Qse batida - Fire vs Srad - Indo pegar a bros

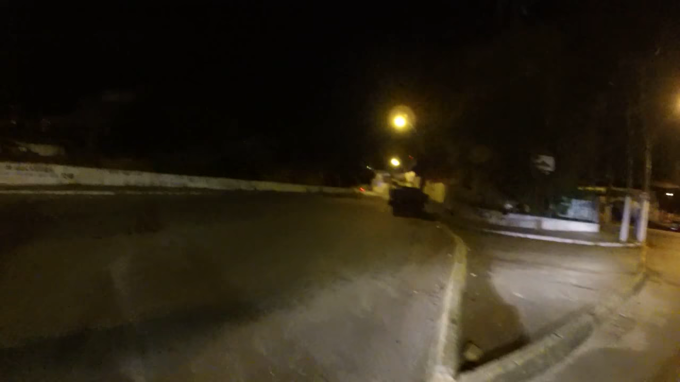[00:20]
Porra, quase bato em tudo, para aí. Bicho, você foi reto, eu fui reto. Daí você para bem na minha frente, eu quase bato.